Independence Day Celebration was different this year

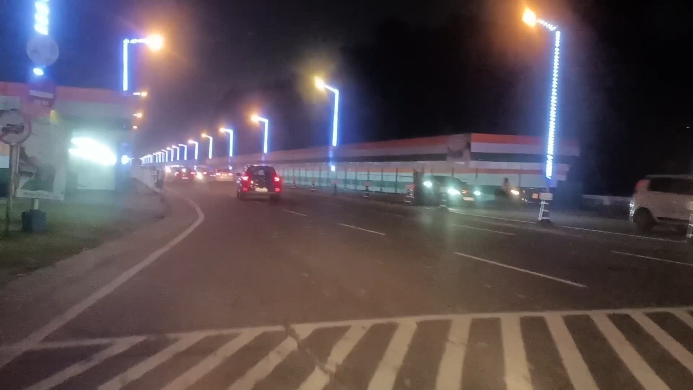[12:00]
और यह हम लोग पहुंच गये, रेट रोड या इंदिरगंदी शर्णी जो आजका रेट का नाम है, तो यहां पे जितने भी स्पेशल प्रोग्रम्स वेस्ट ब्यंगल का होता है, जैसे डीपाब्लिक परेड और 15th August celebration, सब कुछ यहीं पे होता है, यह पुरा पंडाल बना हुआ,
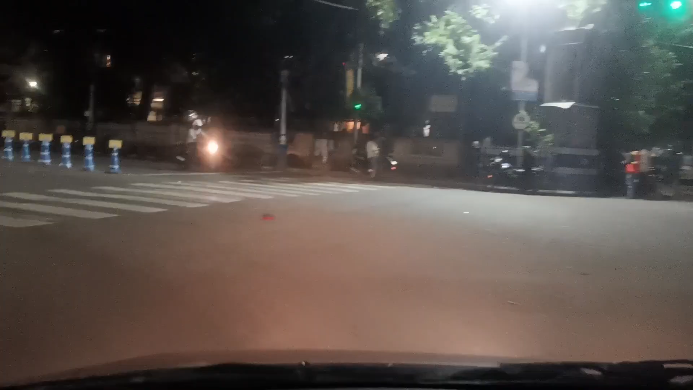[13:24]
और इसके बाद, now we are entering, बीबादी बाग या डलहोजी, बीबादी बाग, बिने बादोल दिनेश बाग,
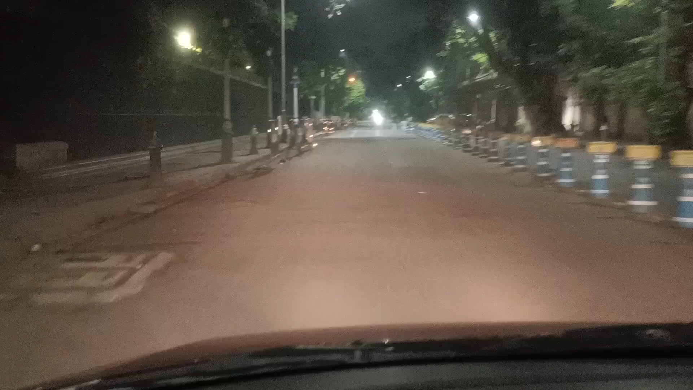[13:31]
the famous three freedom fighters, तो यह हमारे सामने है राजभवन,
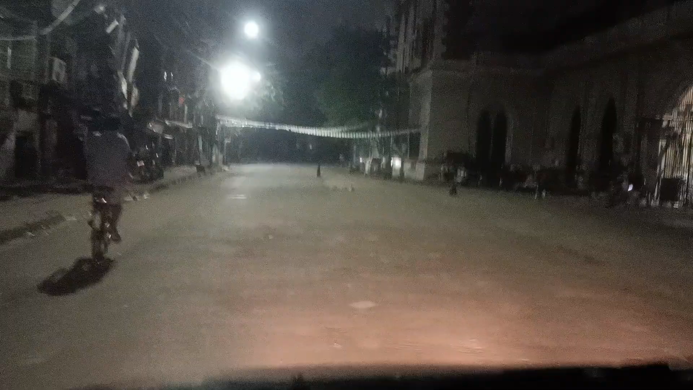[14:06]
and this is Kolkata High Court,
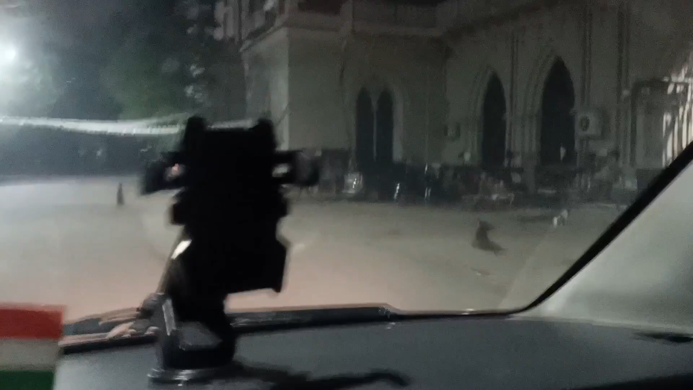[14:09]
the oldest High Court of India, यहां पर यह आज के दिट पर खाली है,
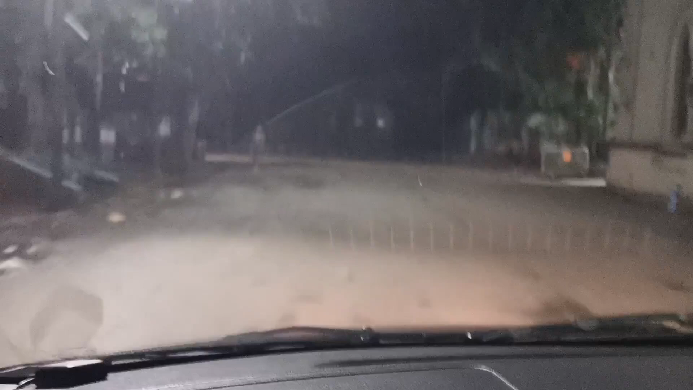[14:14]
यहां पर चलने का जगा नहीं होता, अभी मैं गाड़ी लेकर चल रहा हूँ, because 15th August है, तो बहुत बड़िया सजा हुआ, light वगरा से,
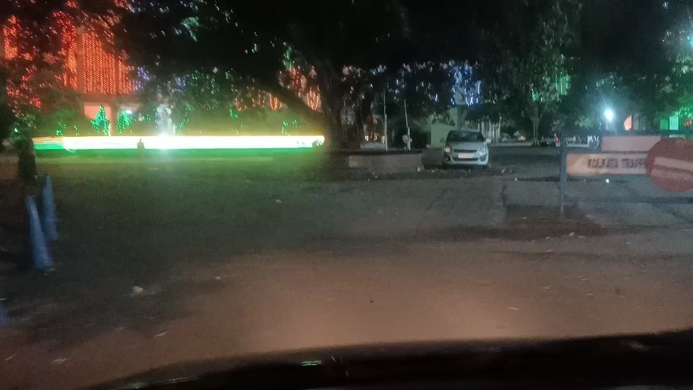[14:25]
और यहां पर light and sound आज के दिट में हो रहा है, कुछ special featuring हो रहा है,
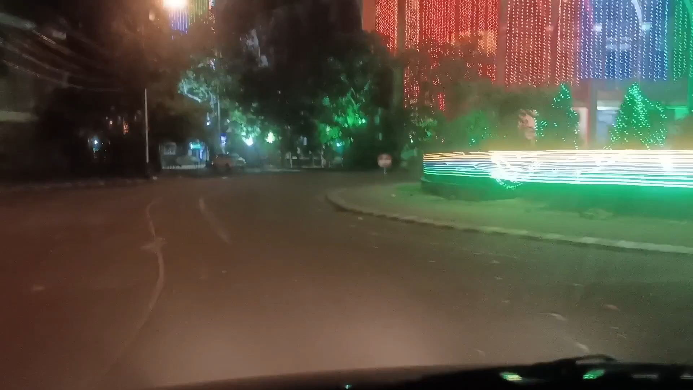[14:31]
जो अभी दिखाने के लिए आपको मैं आया यहां पर, अभी राज को खाली है बिल्कुल,
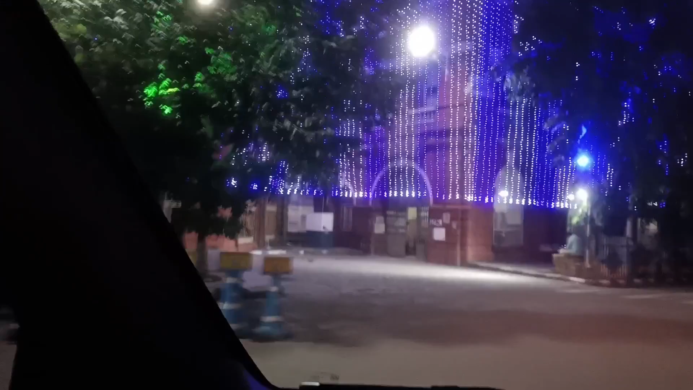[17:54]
इट वस दा मेन एड्मिनिस्टरिटिव बिल्डिंग आफ वेस्वेंगल